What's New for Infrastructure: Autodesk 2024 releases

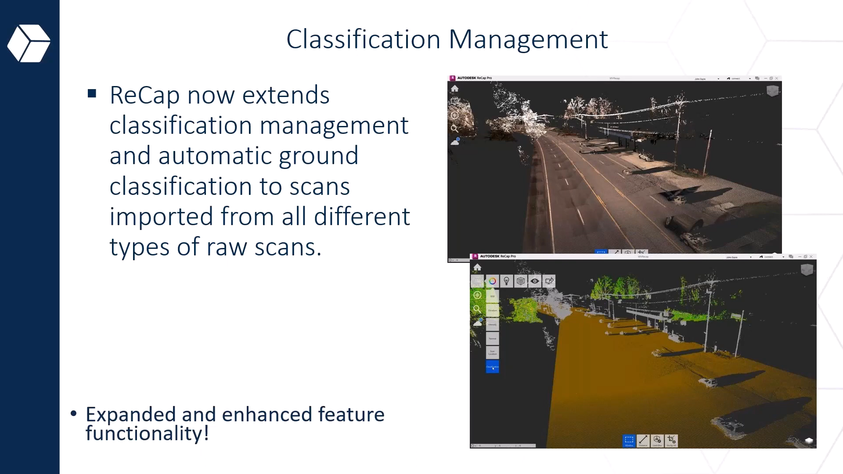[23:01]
You could use your fixed scanners on the tripods. You could use a handheld or a slam. You could use a mobile mapping unit. I mean, there's so many ways to do it. And now with the classification enhancement, it's going to make our life that much more better. In terms of my favorite feature from Recap Pro, I would say it's the linear feature extraction, which you're going to see in a bit. What it does is it uses ML or heuristic algorithms, so machine learning, to extract geometry. If you're not familiar with the heuristic algorithm, in simple terms, it uses mathematical computation to replace all the traditional ways of computing things, right?
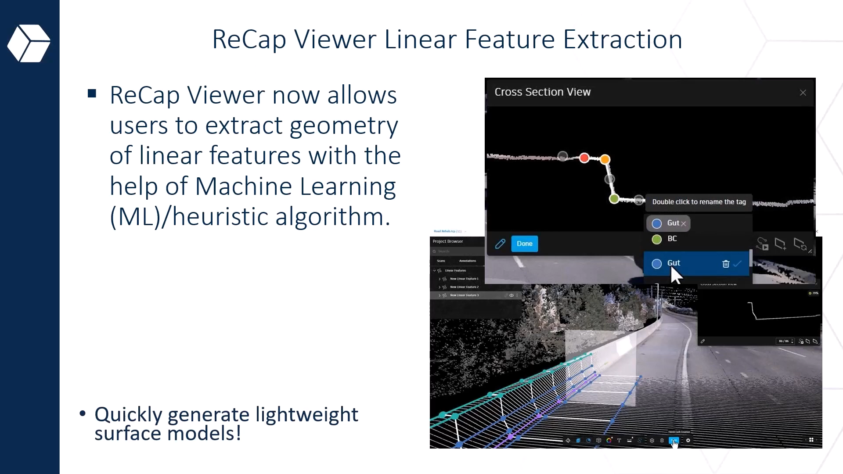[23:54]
So that is also very nice, especially if you are a Civil 3D user. Of course, from a functionality perspective, it's also much more lightweight. It doesn't make your model that heavy because now you're bringing in specific elements into your Civil 3D. So let's take a look, a quick show reel of sorts.
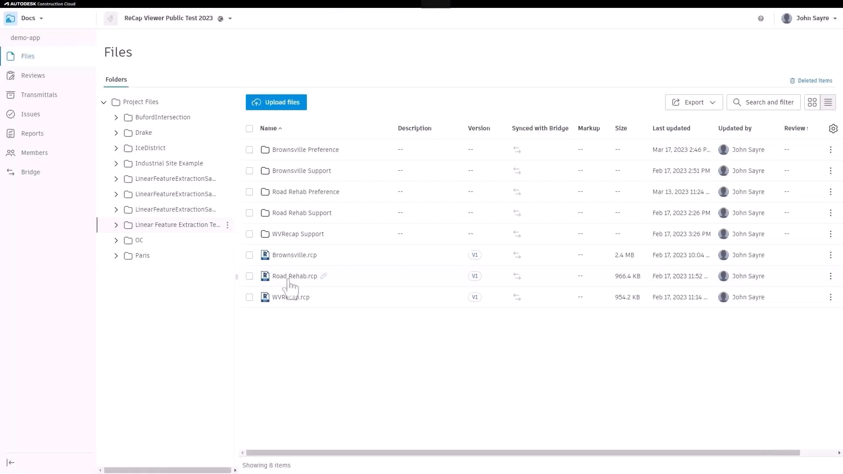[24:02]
So I'm going to start off with my favorite one.
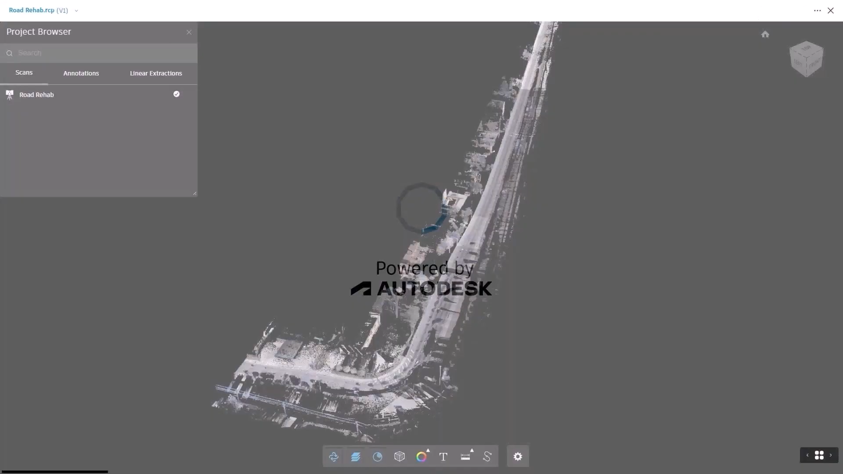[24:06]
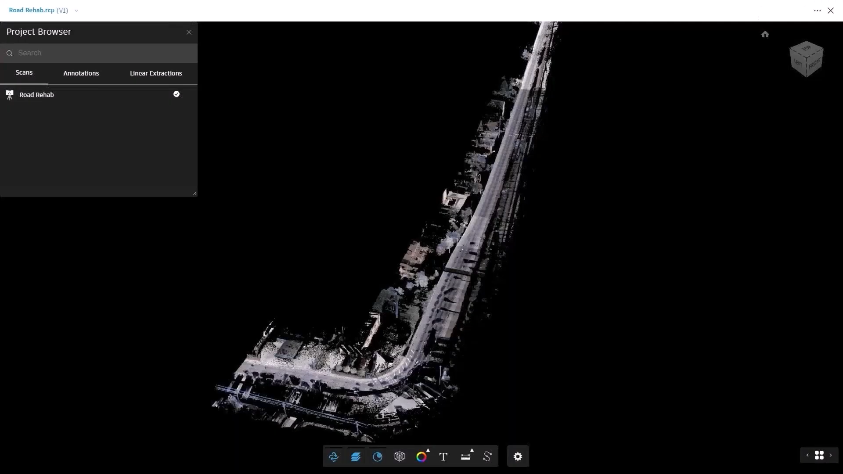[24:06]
It's the linear feature. So you can see we are working in Autodesk Construction Cloud.
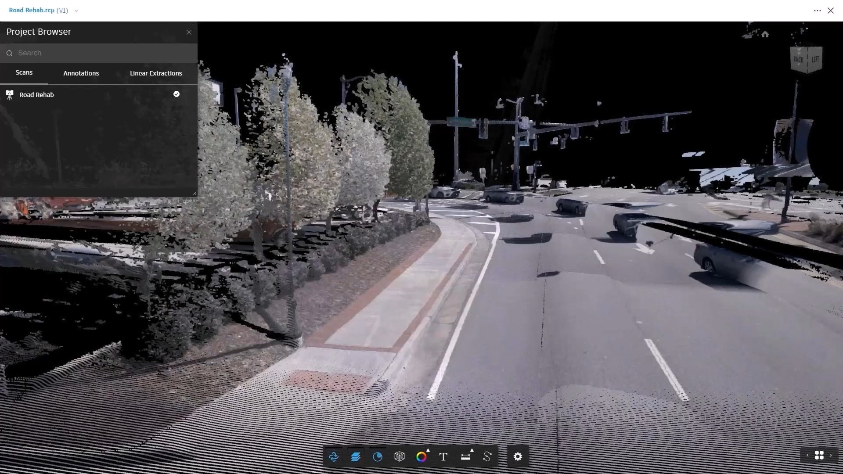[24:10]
So this is not on the desktop. It is actually in the cloud.
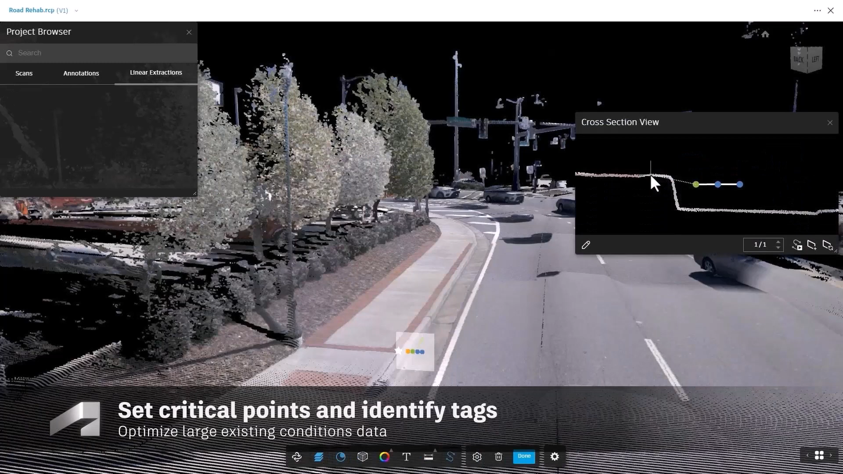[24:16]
And what I'm doing is you can add your reference points so the algorithm can pick it up. We then can add a tag to those points, which is quite nice, especially if you are modeling corridors, right? You can add your code sets in terms of your sub-assemblies and sub,
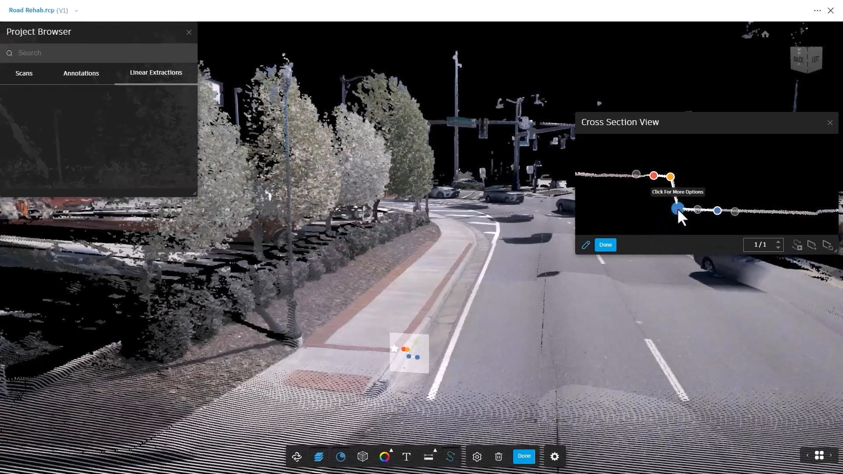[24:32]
or whatever makes sense to you. You can actually customize it on the fly. Once we have those detail points, what happens if the road becomes non-uniform?
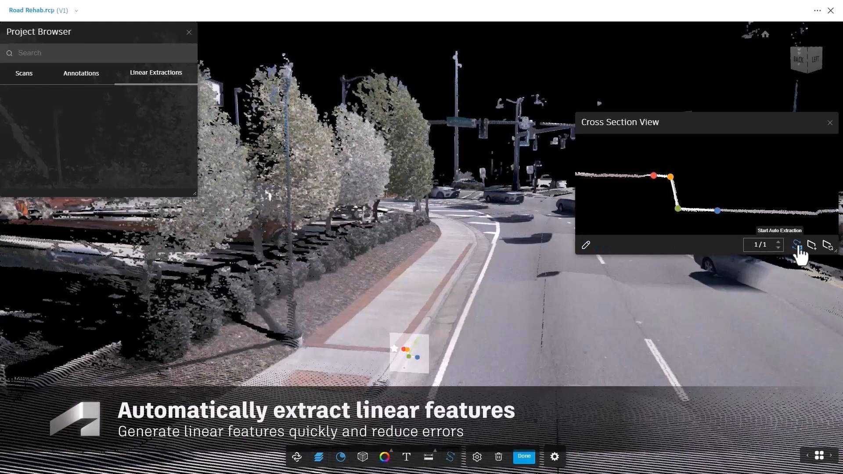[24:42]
So let's check it out. So as you can see, the algorithm is working. And look at that.
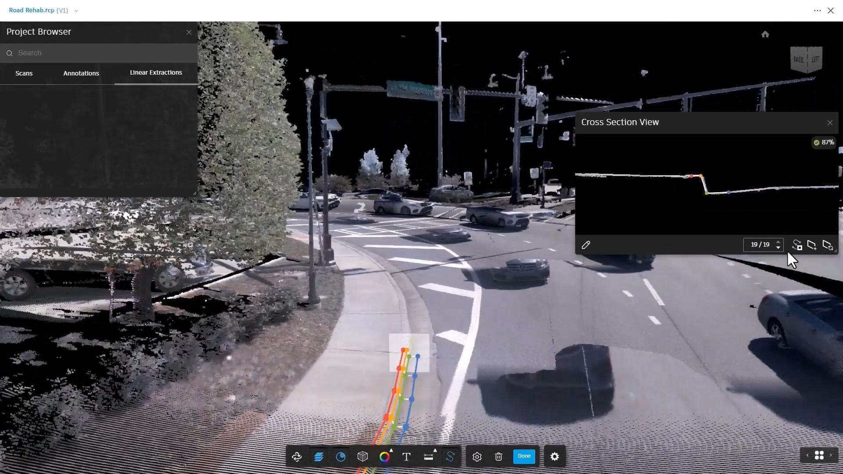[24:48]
We can actually extract it. But what happens, like I said, when it's non-uniform?
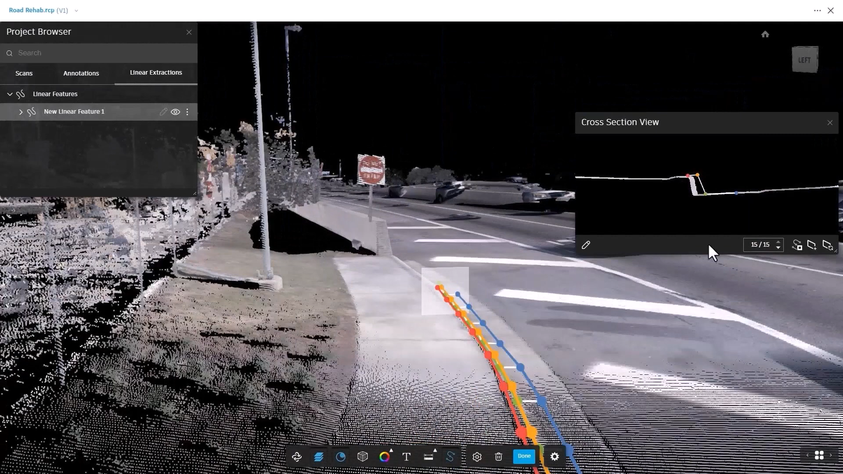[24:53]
Here we have a barrier. Now what do we do? It will stop because there's no uniformity
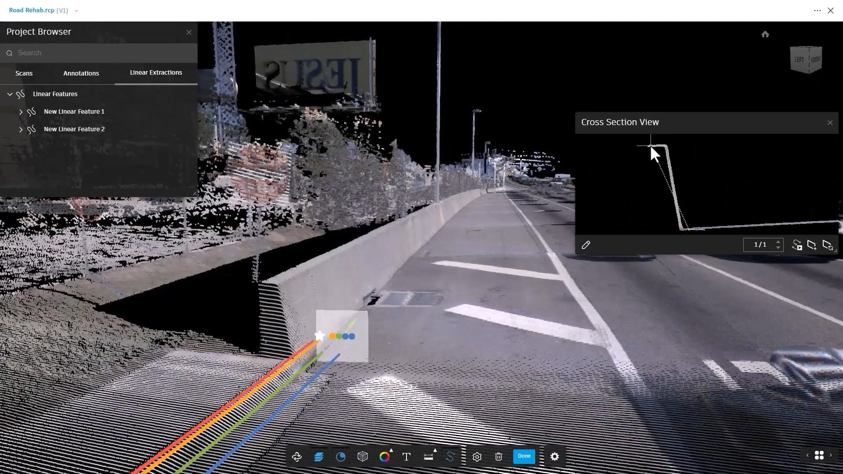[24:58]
in what you have actually defined previously. So we can just move the points.
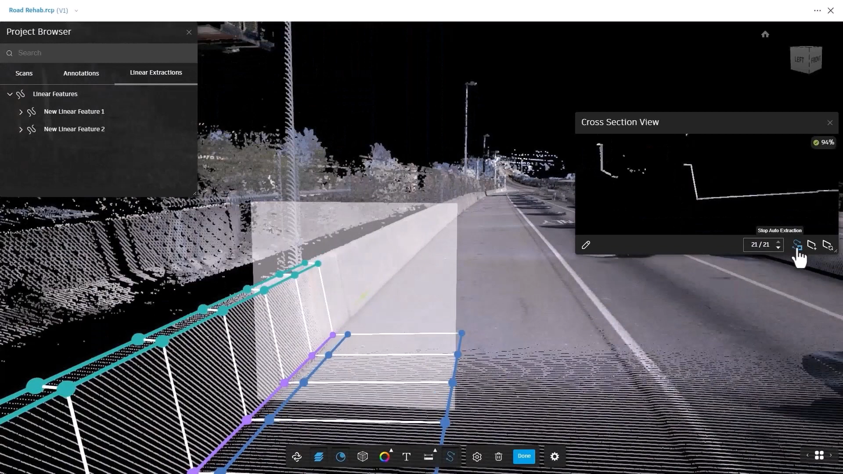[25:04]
And now it will pick up the common points and start kicking it. And as you can see, the cross-section view is actually picking up that shape pretty, pretty accurately. Okay.
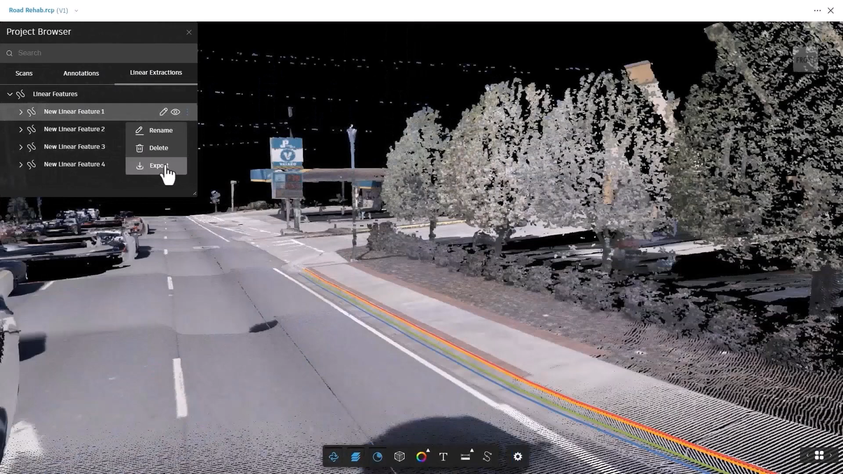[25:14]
So we can repeat this process for whatever we'd like and then export it to whichever format we would find suitable.